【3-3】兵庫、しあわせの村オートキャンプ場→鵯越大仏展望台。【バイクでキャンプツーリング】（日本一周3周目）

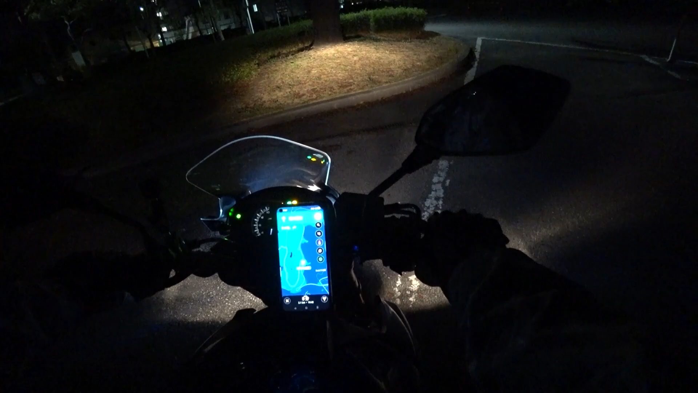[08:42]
さあ現在時刻19時37分ですここからねーキャンプ場はキャンプ場はっていうかもうキャンプ場の敷地内なんですけど5分ほどねーかかりますねバイクでも
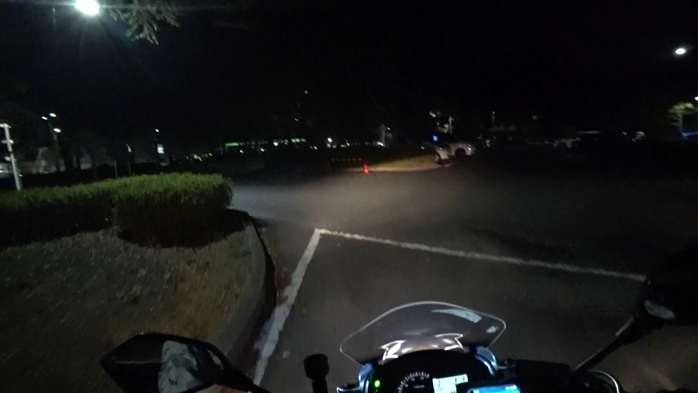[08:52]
ほいっと綺麗な明かりじゃないですか寒いですよーいやーやっぱり有料のキャンプ場ねーこういうとこだったら夜もねー全然怖くないですねー
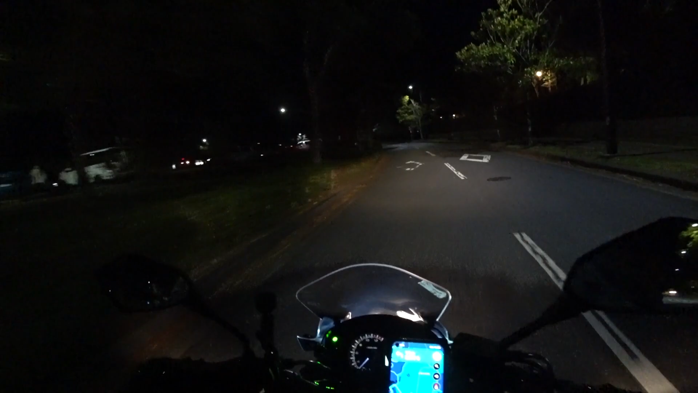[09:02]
明るいしーまったくねークマの心配もないですからねーここは初日ほんとのねーキャンプキャンプしたらキャンプ場に来ましたけどもねー山奥のほんとの誰もいないカンソルのキャンプ場だったら怖いですけどもねー真っ暗闇の山の中はさあこの旅では